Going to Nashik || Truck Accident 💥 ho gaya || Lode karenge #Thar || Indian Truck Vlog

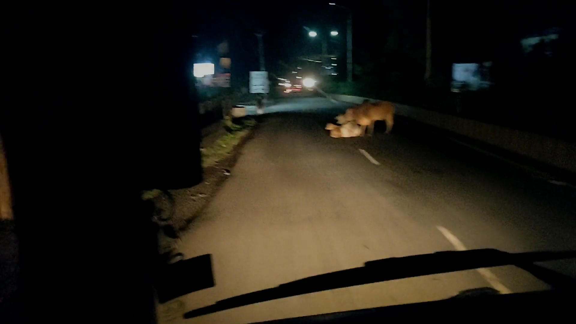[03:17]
तो फाइले गाईस हम लोग आ गए हैं धरमपूर ऐसे में लेना ऐसे
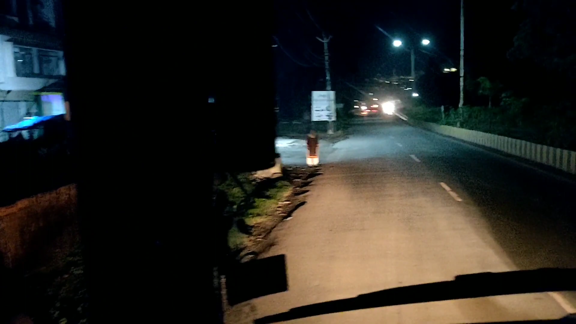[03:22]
और यार बीच के रोड के बीच में गाई ये उठी नहीं रूचा तुल नहीं उठी गाई